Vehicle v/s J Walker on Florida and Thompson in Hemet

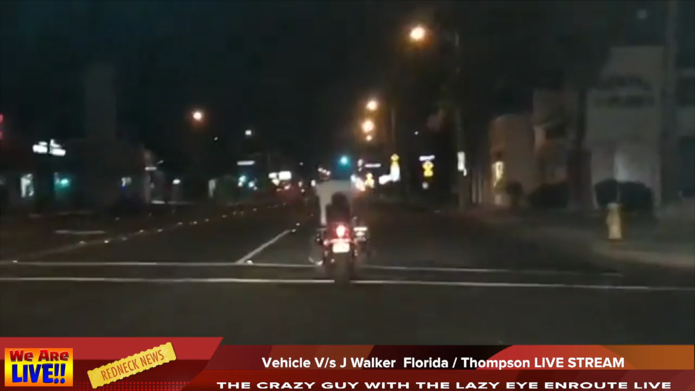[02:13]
We got a lot of police lights up here right now. They just responded. We did hear that the pedestrian is laying in the roadway, so we don't have much details until we get there on the conditions of the person. This happened right here in front of Weston Park, it looks like. Looks like they got the roadway all blocked off. See, they said Florida and Thompson, but we're up here in Florida and Franklin, so, geez. I guess, yeah, we are at the right place, right here.